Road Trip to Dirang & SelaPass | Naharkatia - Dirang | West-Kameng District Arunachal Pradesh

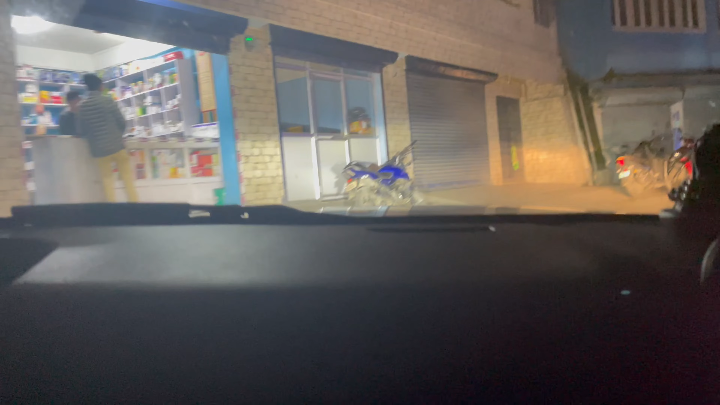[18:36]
আমি য'ত ৰৈছিলোঁ চাহ কফি খাবলৈ, তো সেইটো জেগা হ'ল টেংগা ভিলেজ, টেংগা ভিলেজ বুলি কয়।
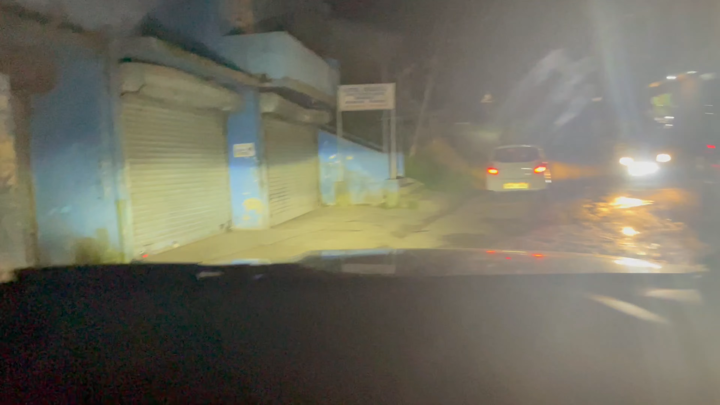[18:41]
আৰু এইটো হ'ল আৰ্মি টাউনশ্বিপ, বিৰাট ডাঙৰ টাউনশ্বিপ। একদম কেম্পাছৰ ভিতৰতে, মানে আপোনাৰ ফুড ট্ৰাক হওক,
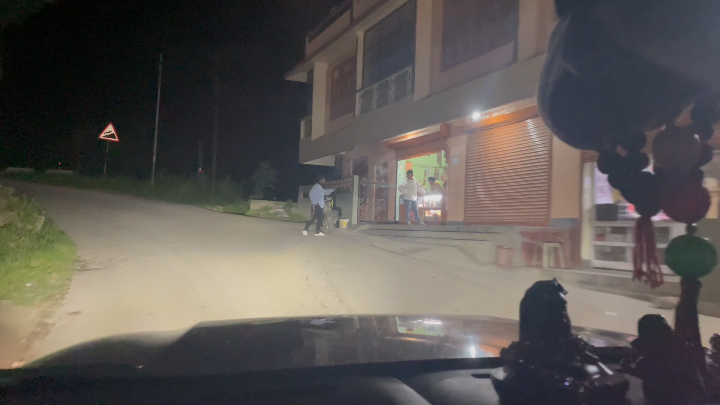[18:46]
মিউজিয়াম, পাৰ্ক আৰু এই চাৰ্ট হাউচ, চুইট শ্বপ, এইবোৰ চব আছে।
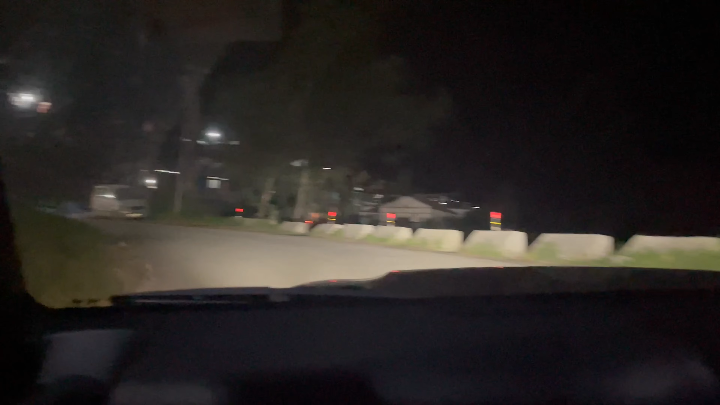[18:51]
চ' আমি তাত চাহ কফি খালোঁ।
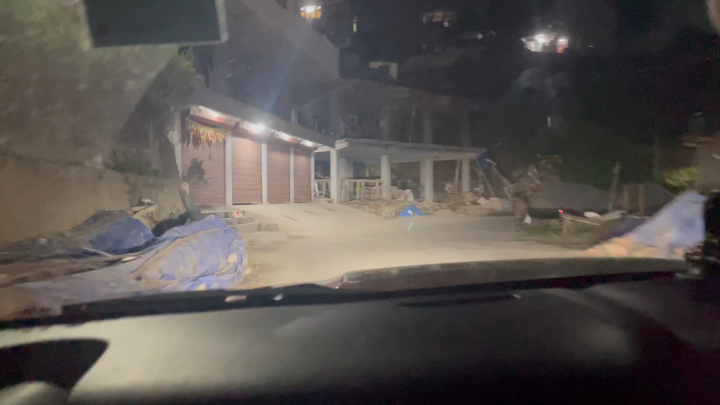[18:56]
আৰু আৰ্মি কেণ্টিন, আৰ্মি শ্বপ হয়, চ' একদম কোৱালিটি দিছে, মানে কোৱালিটি কফি, ভাল লাগি গ'ল, মজা লাগিলে।
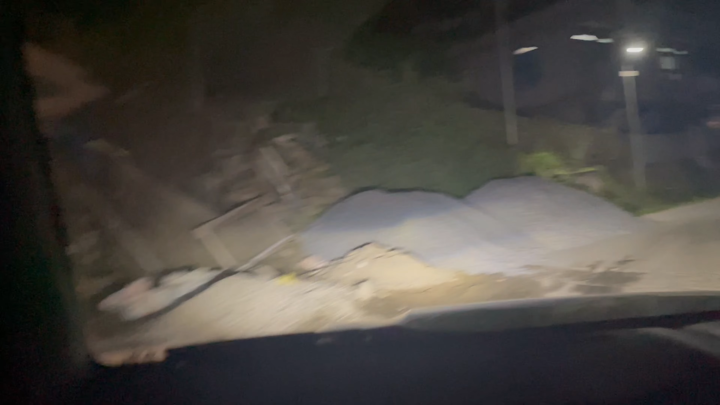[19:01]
চ' আমি এতিয়া বোমডিলা পাইছোঁ, বোমডিলা টাউন।
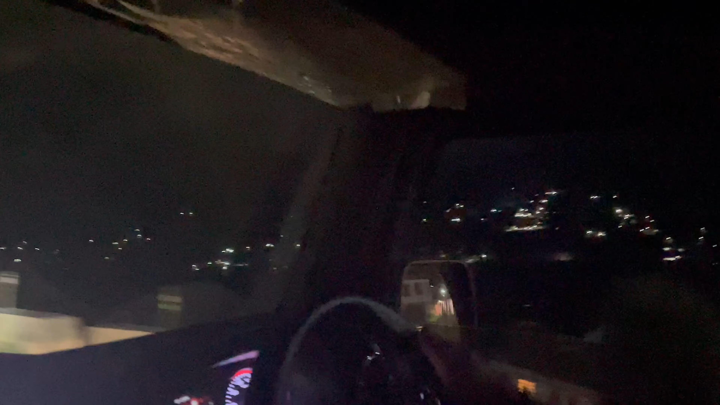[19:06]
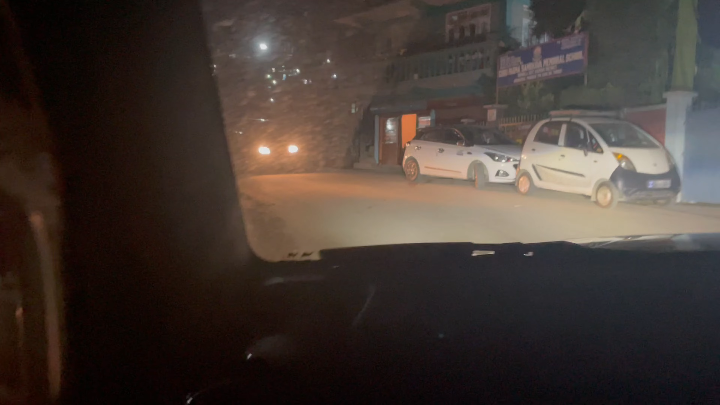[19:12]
এখন হ'ল বোমডিলা টাউন, আৰু ইয়াৰ পৰা দিৰাং কিমান লাগিব, 45 মিনিটছ ন? টাইম হৈ গ'ল 7:30।